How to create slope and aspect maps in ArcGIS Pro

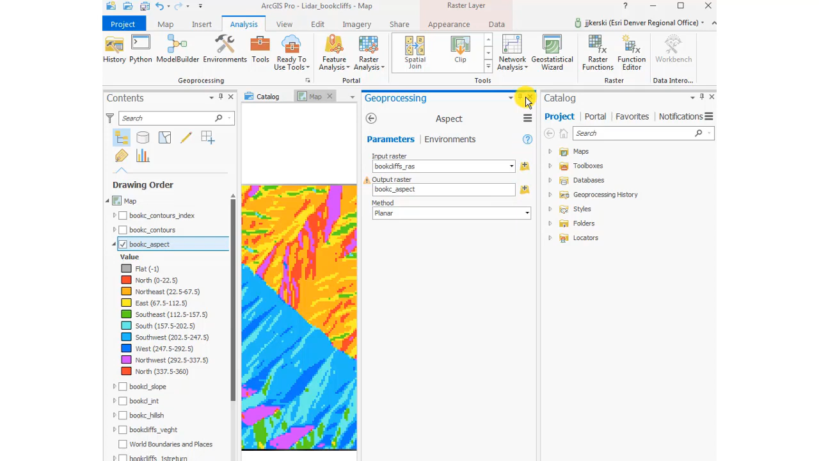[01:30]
And now I've got a direction of slope or an aspect map.
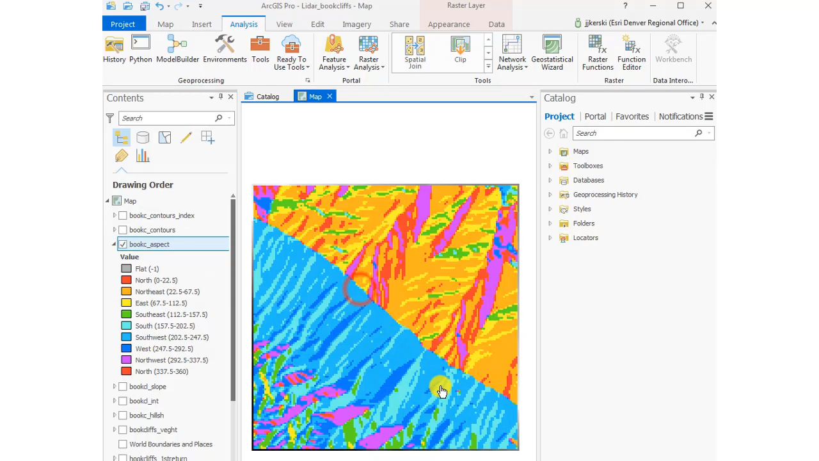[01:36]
That's looking quite good. Now I can see the northeast facing slopes and the southwest facing slopes.